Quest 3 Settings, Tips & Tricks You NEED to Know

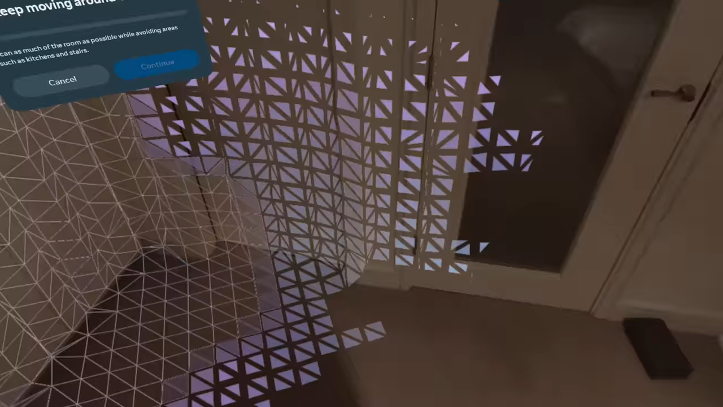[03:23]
Just let it scan your room and it will do that for you.
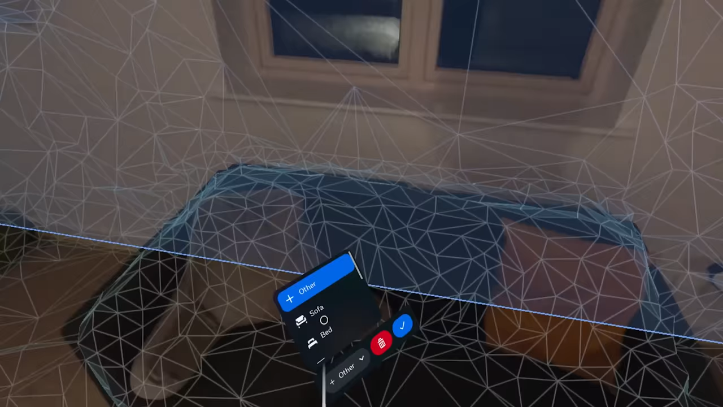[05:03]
To get the best possible experience make sure to manually add furniture, doors and windows after scanning your room.